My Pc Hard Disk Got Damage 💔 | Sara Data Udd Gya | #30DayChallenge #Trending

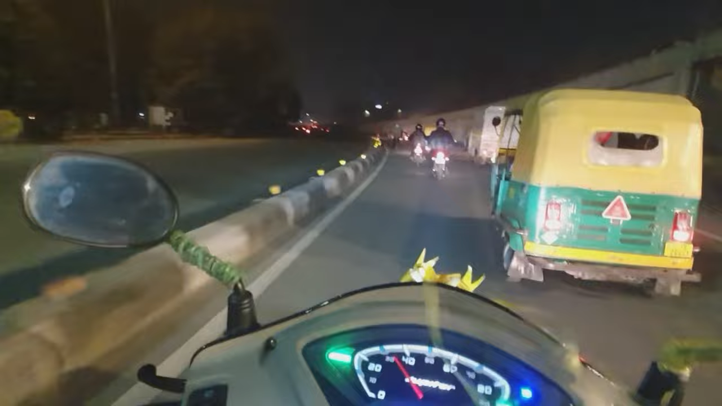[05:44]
एंड गाइज यहाँ देखो कितनी जाम पड़ी हुई है भाई, कितना रोड में ट्रैफिक है।
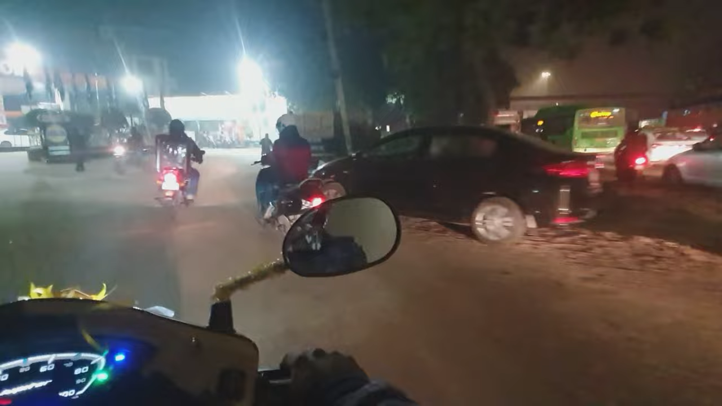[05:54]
देखो मैं इधर से तो जाऊँगा नहीं, रुक जाऊँ, कोई दूसरा रास्ता ढूंढो एंड वहाँ से निकलते हैं।
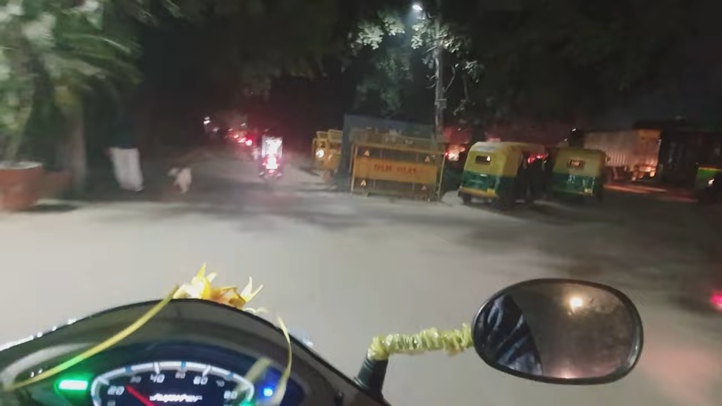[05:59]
यहाँ तो पिछली बार आया था, पिछली बार तो पूरा खाली था यार, इस बार तो पूरा ही पता नहीं इतना ट्रैफिक कैसे हो जाते हैं। आगे में कंस्ट्रक्शन का काम चल रहा है, इसके वजह से हो सकता है ये एक रीज़न।
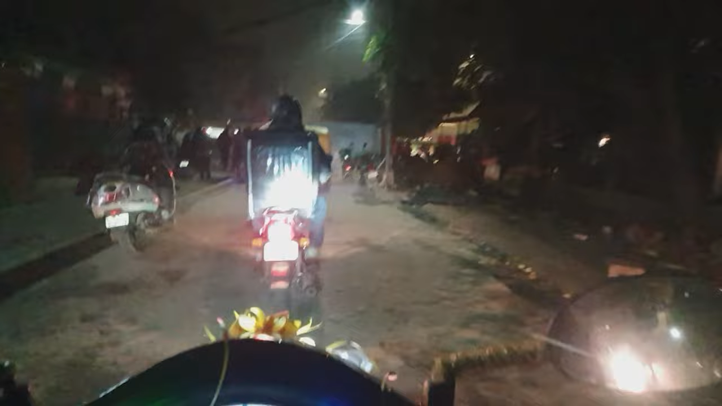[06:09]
सो गाइज ये पूरा रोड ना ये इसके वजह से पूरा जाम पड़ा हुआ है,
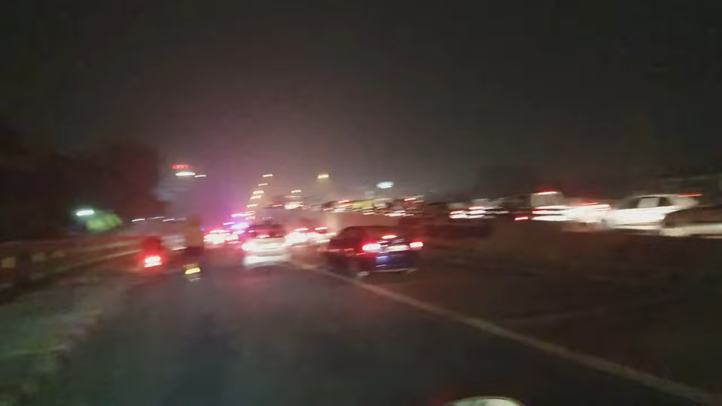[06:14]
क्योंकि आगे में कंस्ट्रक्शन का काम चल रहा है, उसके लिए यार पूरा ट्रैफिक पड़ा हुआ है यार। और यहाँ पे होगी जब तक आगे का कंस्ट्रक्शन ठीक नहीं होगा तब तक ट्रैफिक तो पूरा ही रहेगा मेरे हिसाब से।